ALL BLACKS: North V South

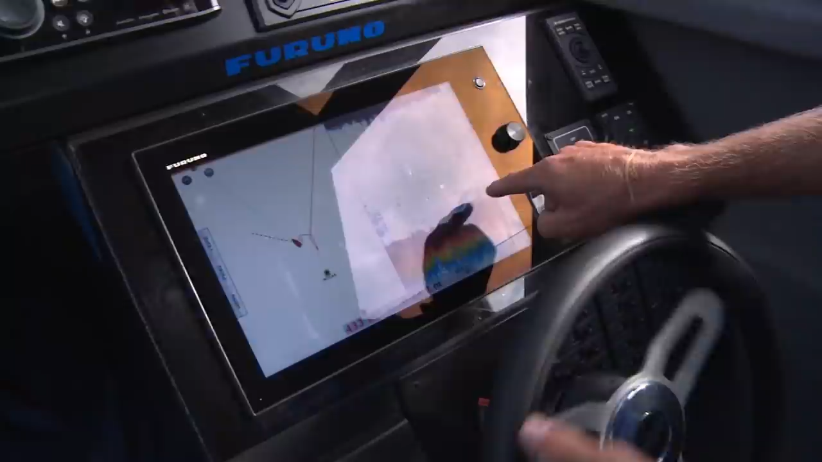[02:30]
See we've got a bit of a mix of bait fish and snapper down here. But up here, these individual targets, these curves, they're snapper up off the bottom feeding.
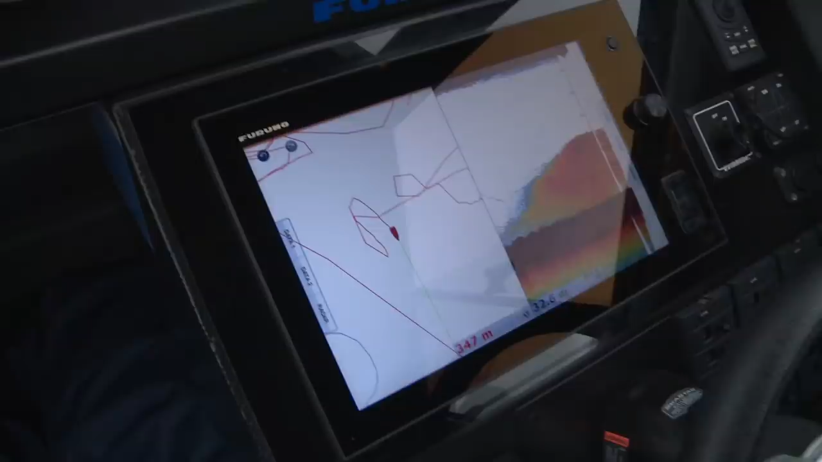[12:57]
The Furuno gear has once again found us to fish. So we're using a combination of lures and live baits to catch the fish while they're actively feeding.
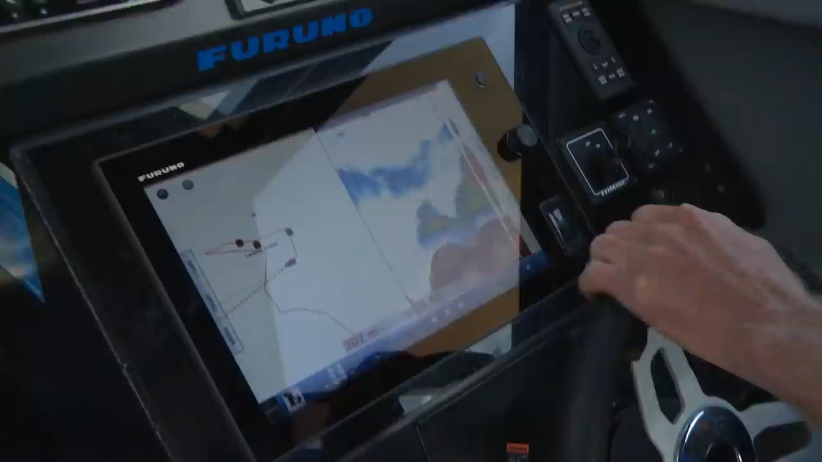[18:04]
Bait's stacking up here. Okay, go. Got a whole stack of baitfish.
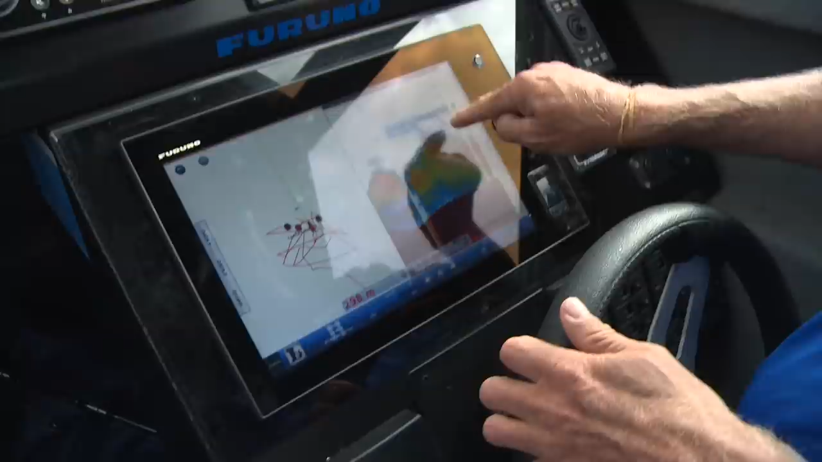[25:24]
This is the kingfish. You can see the jigs dropping down. And you can even see the kingfish coming up and following the jigs.